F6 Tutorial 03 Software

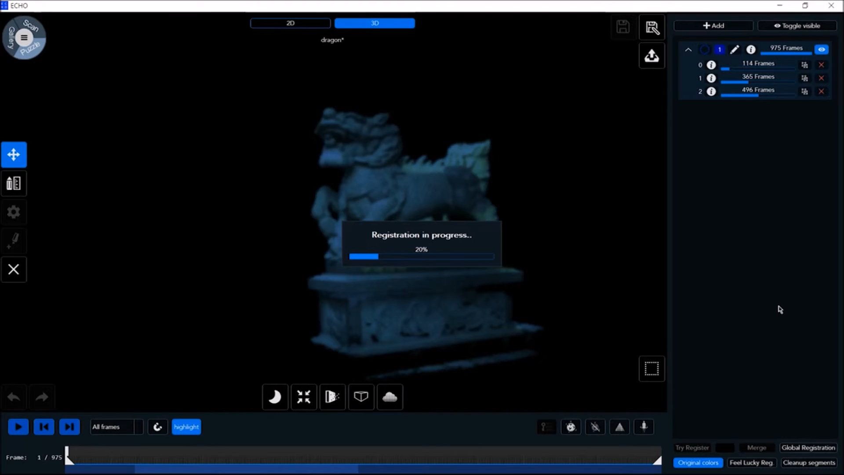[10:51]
Click Global Registration to correct misalignments between segments only when there is one segment layer. There are two denoise algorithm options in the ECHO software, MLS and SOR. SOR is statistical outlier removal.
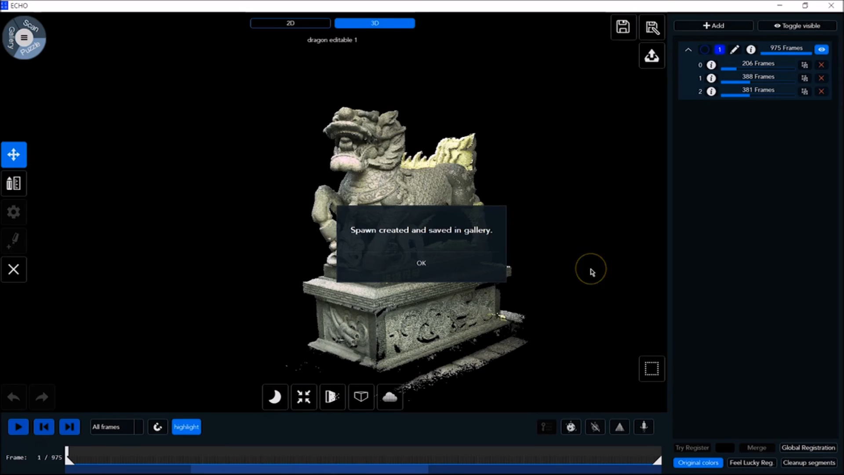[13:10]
Click OK. You can then go to the gallery. And see our spawn.
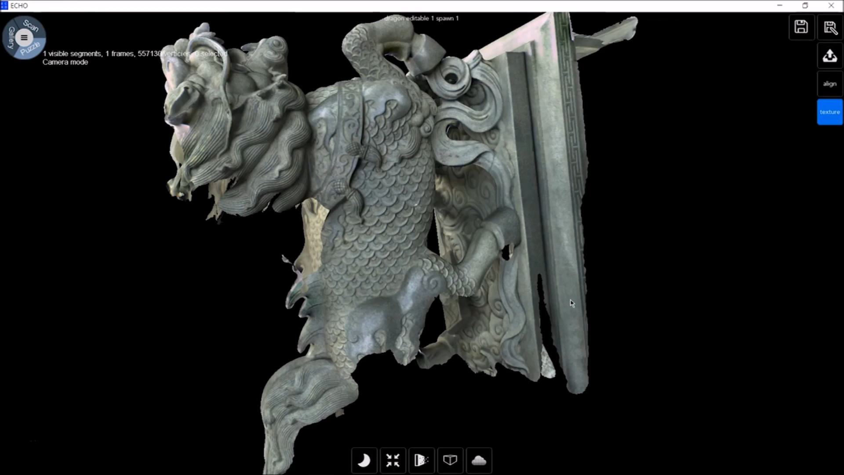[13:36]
Or you can click align in order to remove the color from the texture.